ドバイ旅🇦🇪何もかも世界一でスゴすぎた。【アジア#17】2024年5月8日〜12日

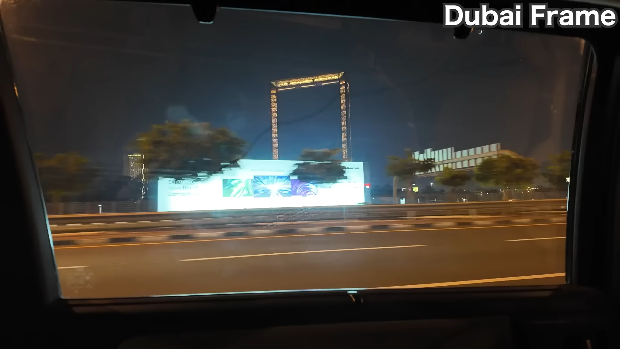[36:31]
出ましたー名物のミライ博物館のモニュメント左手には結局時間がなくて行かなかったドバイフレームということで今夜も無事宿に帰ってきましたー